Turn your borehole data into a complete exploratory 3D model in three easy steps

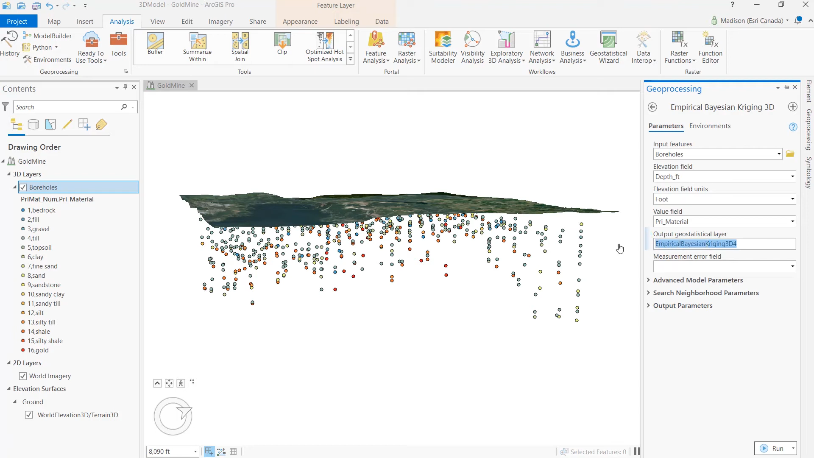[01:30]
It's going to fill in the gaps. Now because we are using categorical data, I am going to set the parameters to mimic a nearest neighbor interpolation.
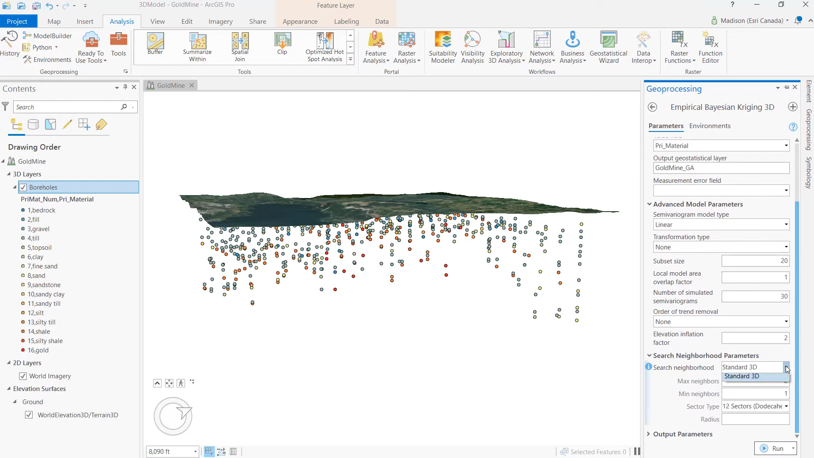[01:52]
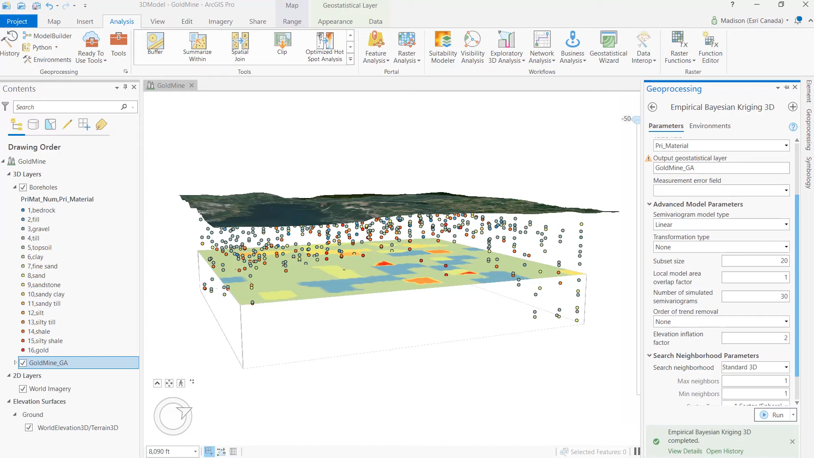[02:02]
Once the layer is added into the local scene, if it doesn't line up exactly with your data, that's all right. You can set the elevation properties to match your borehole data.
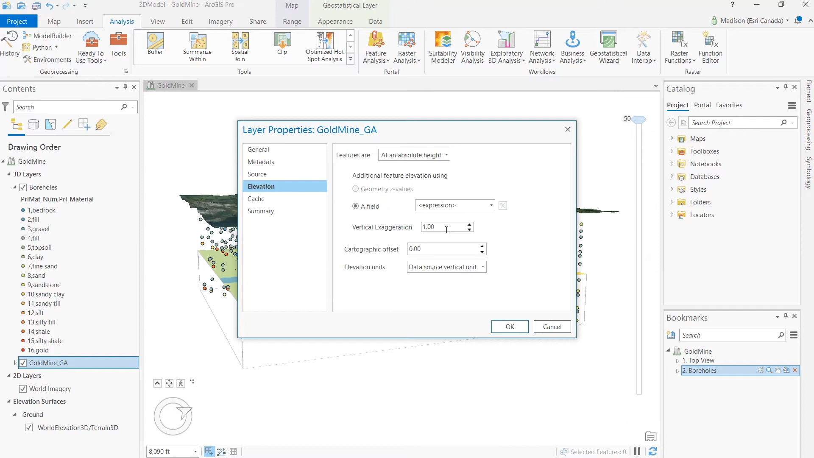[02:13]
Now we have a collection of horizontal slices that show the geological properties at a specific depth,
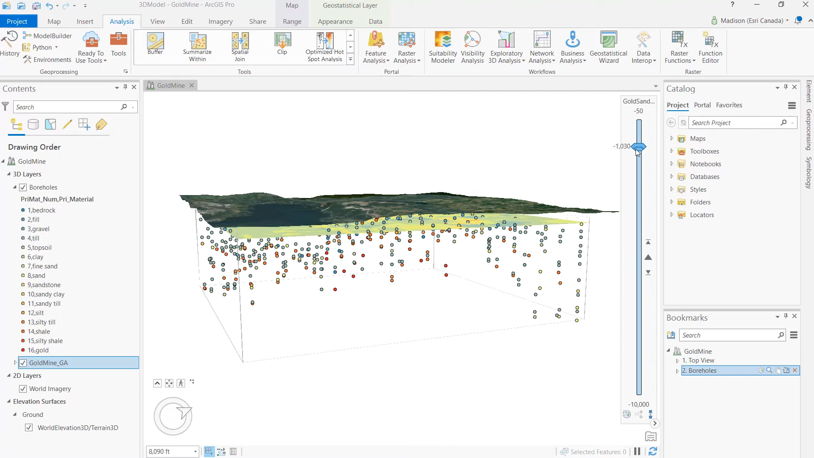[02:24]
and we can use this range slider to jump between the different elevations.
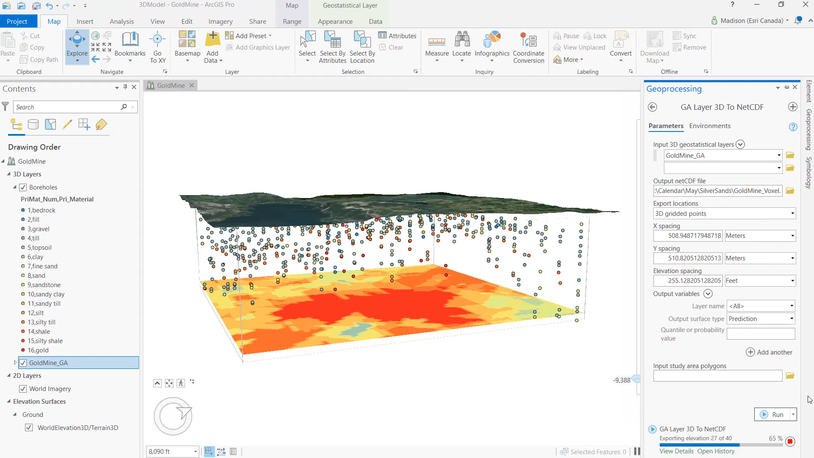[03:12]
you can absolutely adjust the x, y, and elevation spacing. Once the tool is completed, the voxel layer is not automatically added to the local scene.